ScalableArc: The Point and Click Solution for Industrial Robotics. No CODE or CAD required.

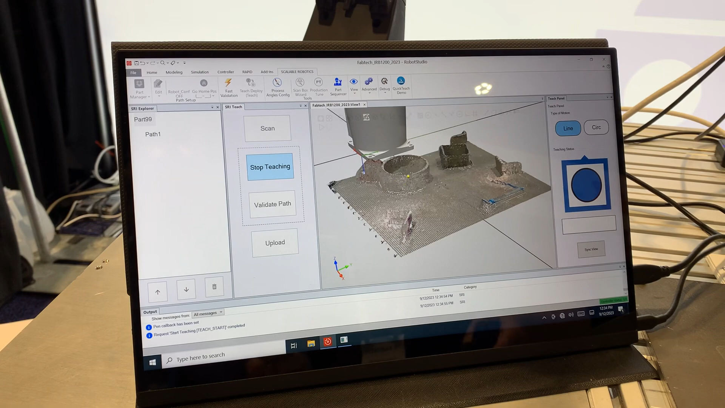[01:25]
now you can see the tracking see the yellow dot there you can see the tracking yeah so I'm going to do an
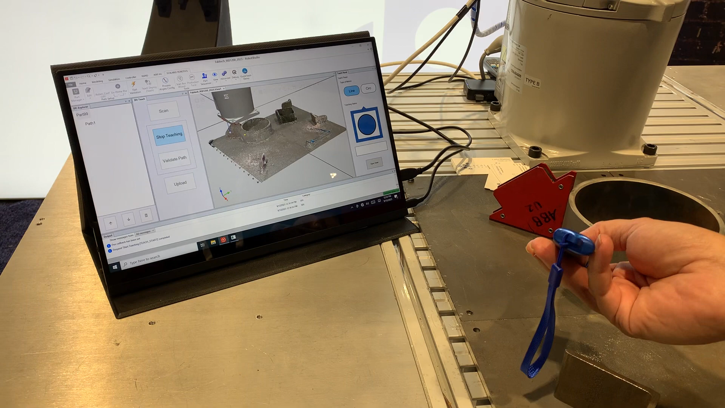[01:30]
approach point I'm going to do a point on the part
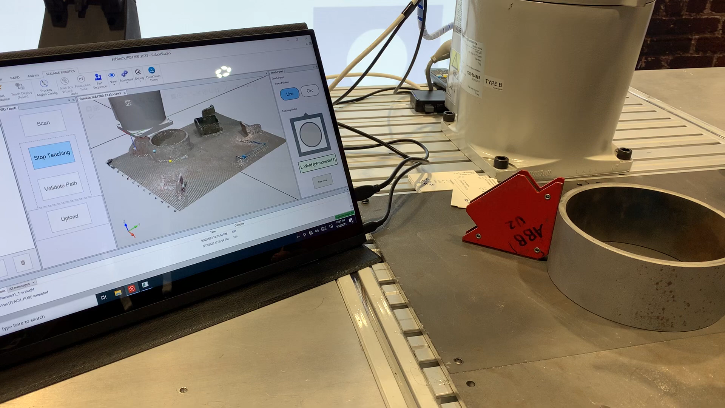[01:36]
now I'm going to switch to circular because we're going around this thing another point another point
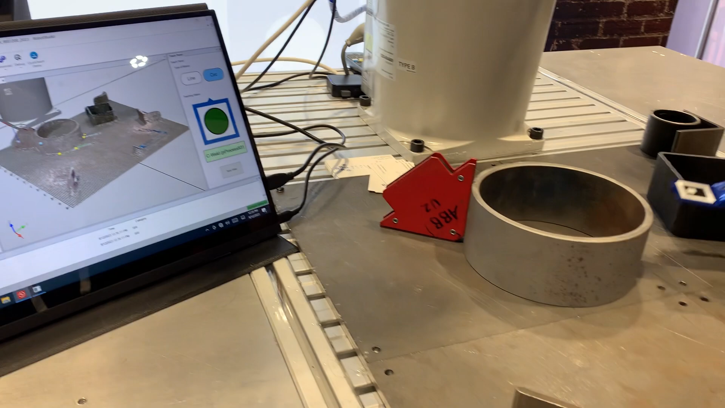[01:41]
come off okay and we'll say stop now
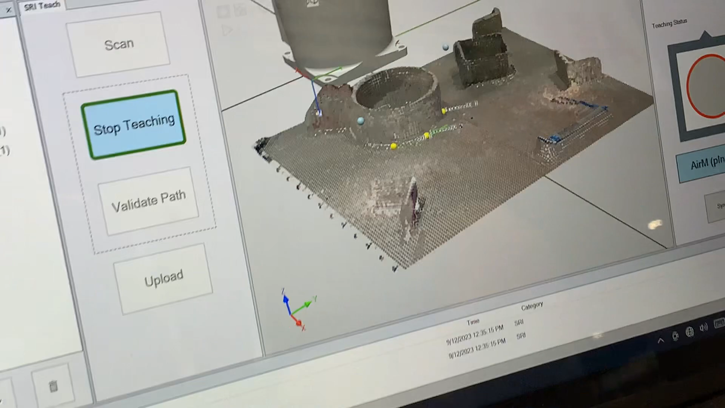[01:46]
you can see this is where the the weld points are
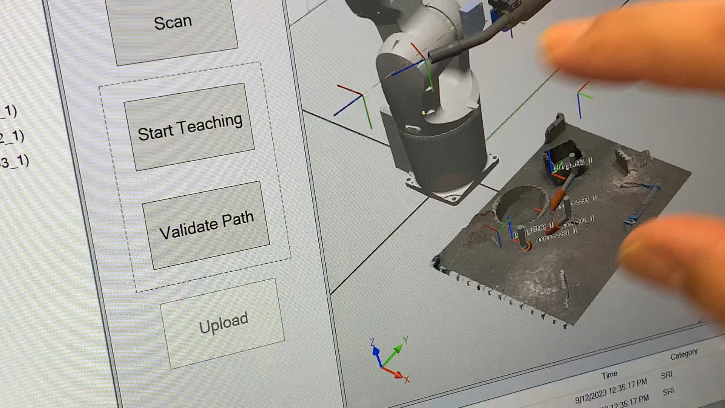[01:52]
and then we'll say validate and what this is doing is showing that yes the robot can
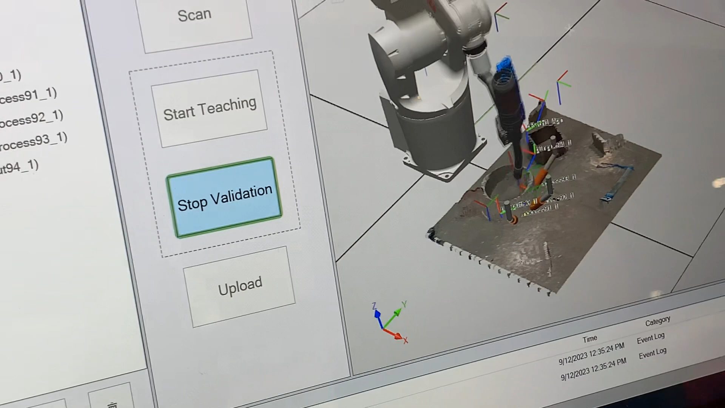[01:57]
reach those points without running out of joint space not going through singularity without just running
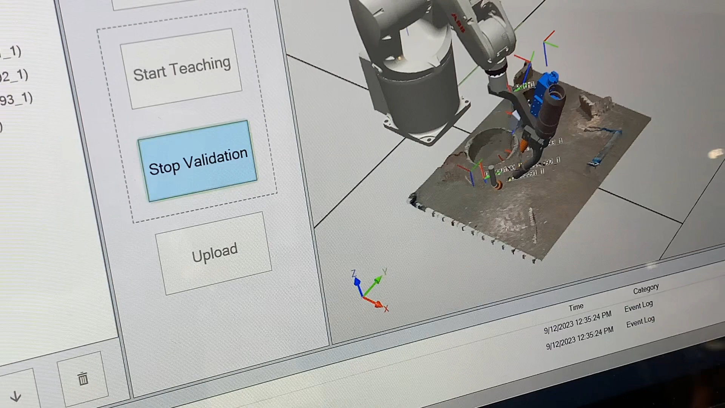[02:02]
out of room without having a collision this uses the confidence when you go to the real world everything's going to look good and not crash so once it's done with that now
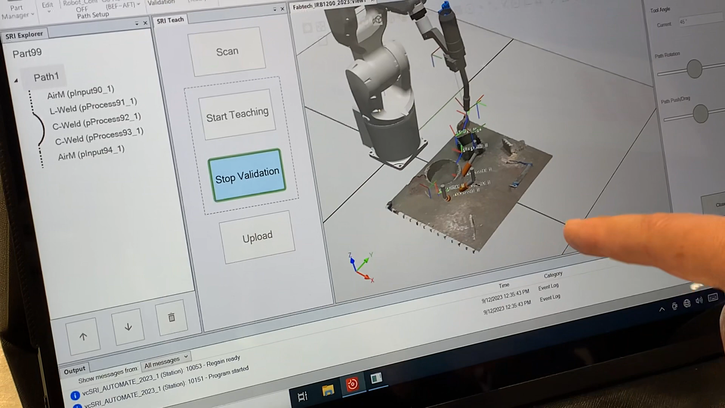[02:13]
it's also going to do a quick we call an auto tune validation okay so the auto tuning is where the
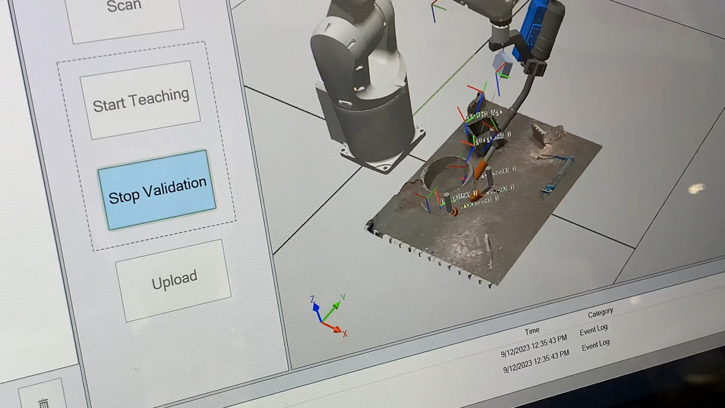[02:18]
robot would automatically fine tune the path so when you use the vision system you're only good to a